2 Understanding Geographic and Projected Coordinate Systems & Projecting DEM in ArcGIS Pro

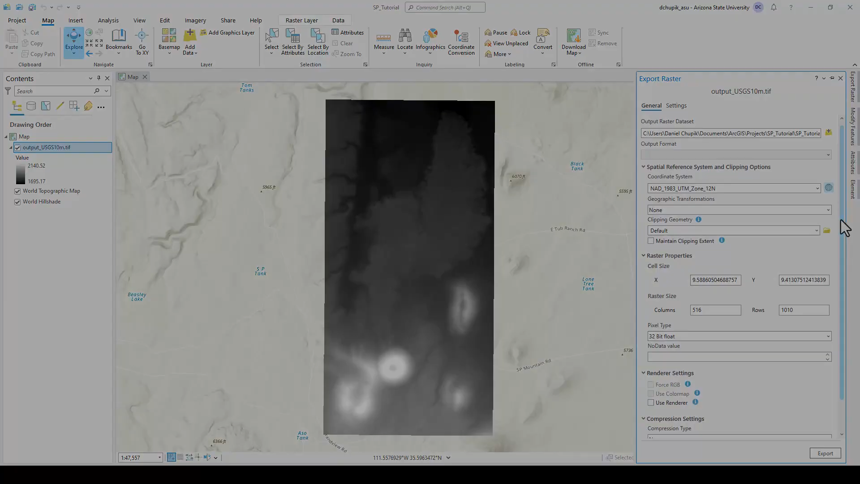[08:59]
you can click Add to Favorites, which allows you to find them quicker.
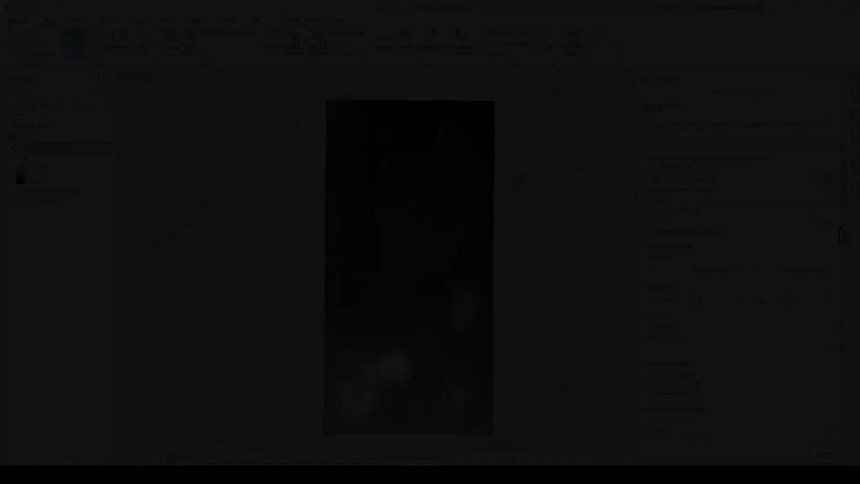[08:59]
We will leave all other fields as they are under the General tab. However, there was one remaining crucial step before exporting. Navigate to the Settings tab at the top of the pane.
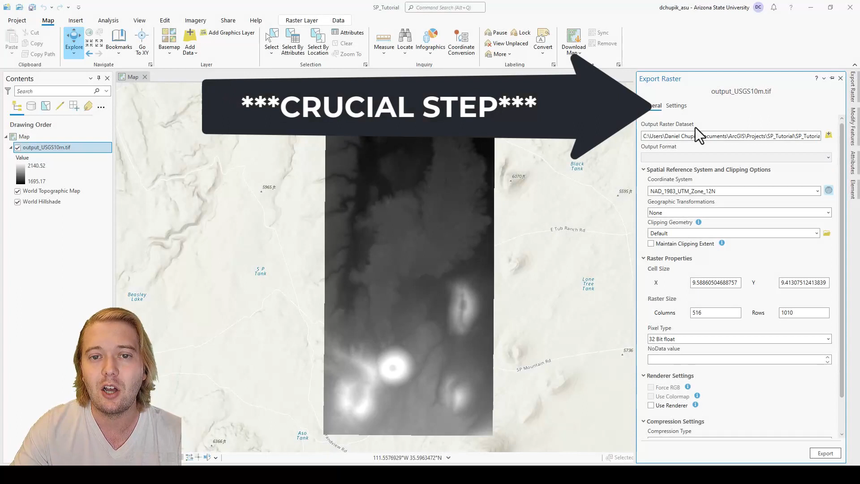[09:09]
Under the Resample drop-down menu, you will see three different methods, Nearest Neighbor, Bilinear, and Cubic. Nearest Neighbor will not change the values of the resampled projected cells. Therefore, the resulting projection will make the data appear blocky. Cubic convolution is another method that determines a new value of the cell based on fitting a smooth curve through 16 nearest input cell centers.
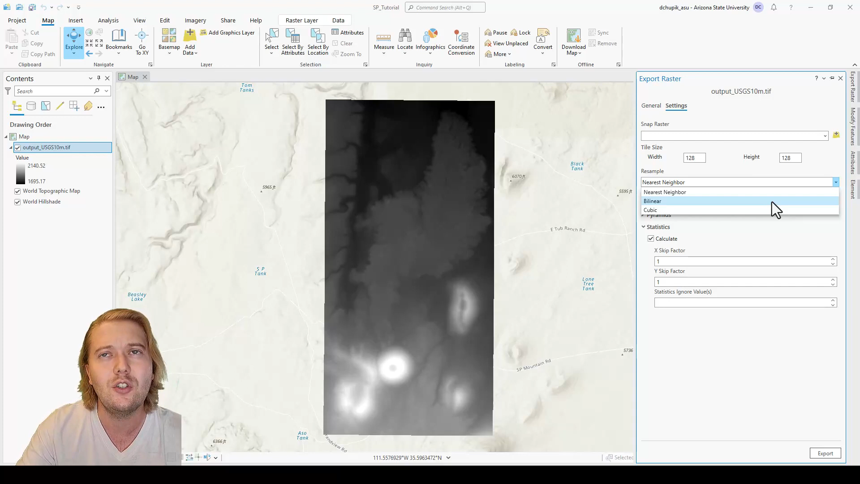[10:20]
In my experience, I have always had the best results with bilinear resampling method when projecting digital elevation models into a new projected coordinate system. Cubic will yield okay results, but does too much smoothing of the original data. Nearest Neighbor should be avoided at all costs when projecting elevation data. Select the bilinear resample method, then click Export.
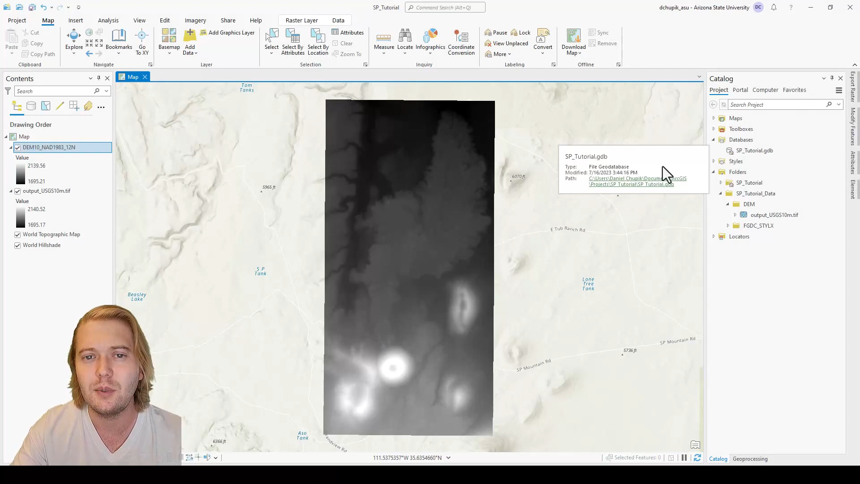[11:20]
Recall that we specified our new projected DEM to be exported into our project geo database, or backpack. But, when we look at our catalog pane on the right, we cannot see the new DEM stored underneath the SPTutorial geodatabase. It is important to note that sometimes when working in the catalog pane, we need to refresh the geodatabase and or folder connections whenever changes are made.
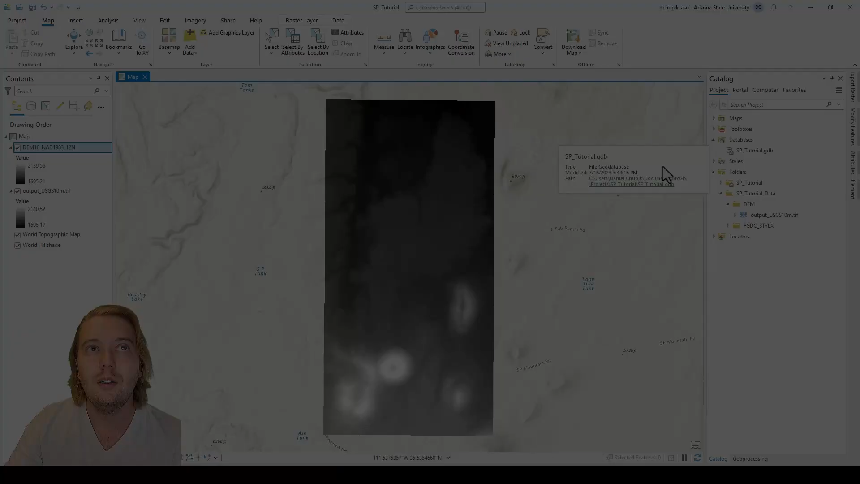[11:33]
Navigate to the SPTutorial geodatabase in the catalog pane, right click, and then hit Refresh.